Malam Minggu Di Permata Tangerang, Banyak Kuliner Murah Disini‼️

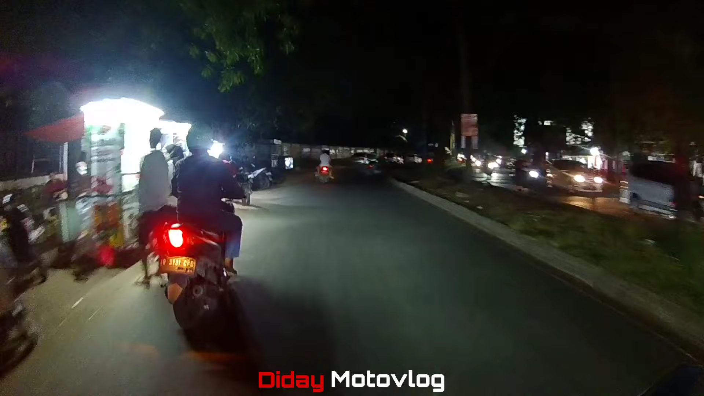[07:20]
Oh, lihat nih teman-teman di sebelah kanan nih. Waduh, malam minggu, mungkin tanggal tua ya, jadi tidak terlalu rame.
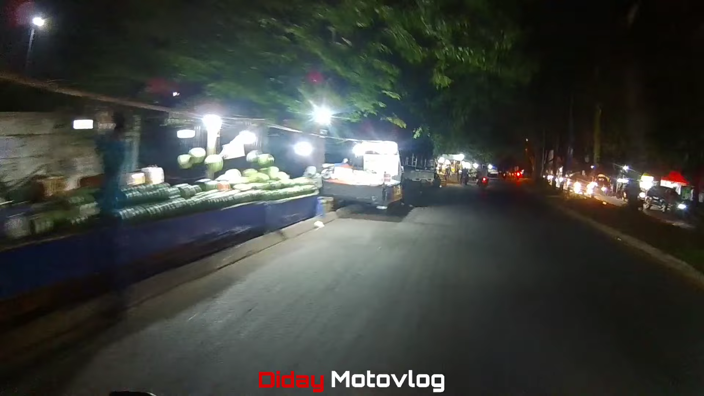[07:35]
Wah, pinggir jalan banyak pedagang buah, teman-teman. Mantap.
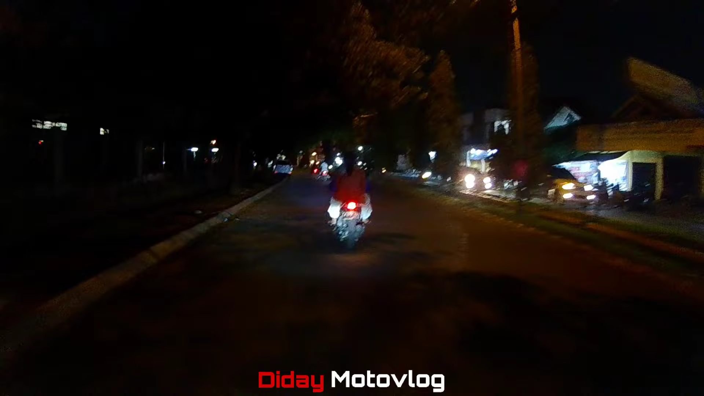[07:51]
Nah, ini Giant yang dulu pernah ada ya, sekarang sudah nggak ada, jadi bangunan kosong aja nih, teman-teman.
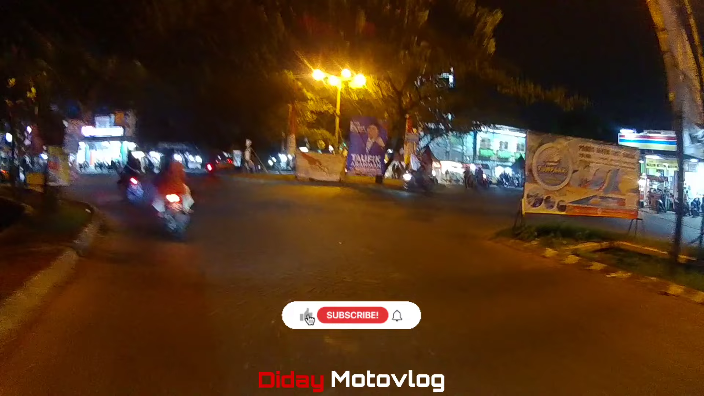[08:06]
Wah, ini patung Bundaran Tarsis. Kita lihat ke sana ya, nanti kita putar balik nanti di perbatasan Permata Tangerang dengan Total Persada.
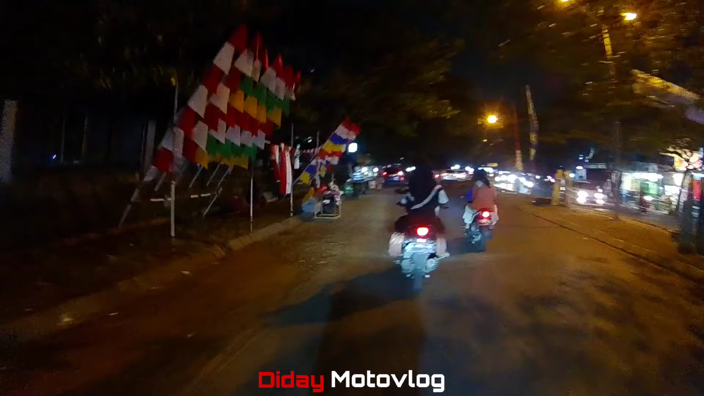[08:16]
Suasana malamnya bolehlah kalau sekedar buat jalan nyari jajanan atau cemilan ya. Nah, ini. Wih, meriah juga ya. Nah, jual minyak goreng pun ada. Nah, kalau ini banyak didominasi oleh pedagang sayuran, teman-teman.
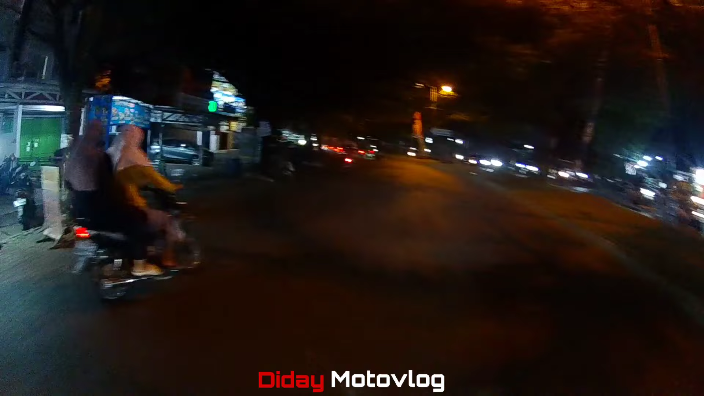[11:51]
Oke, ini kita balik lagi ke Bundaran Tarsis ya. Sini ada Raja Shop Duren. Ada Alfamidi. Nampaknya terang kok di sini ya. Oke.